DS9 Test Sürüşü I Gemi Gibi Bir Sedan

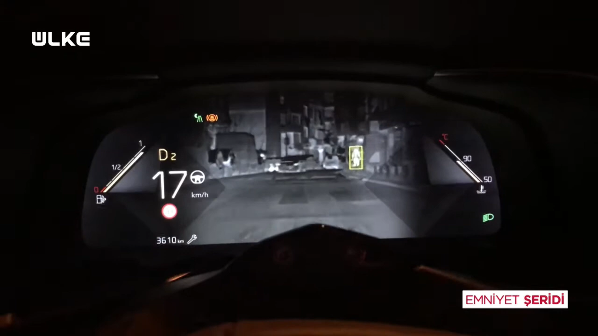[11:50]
Yayı hem gösteriyor böyle üç boyutlu şekilde çok takip iyi.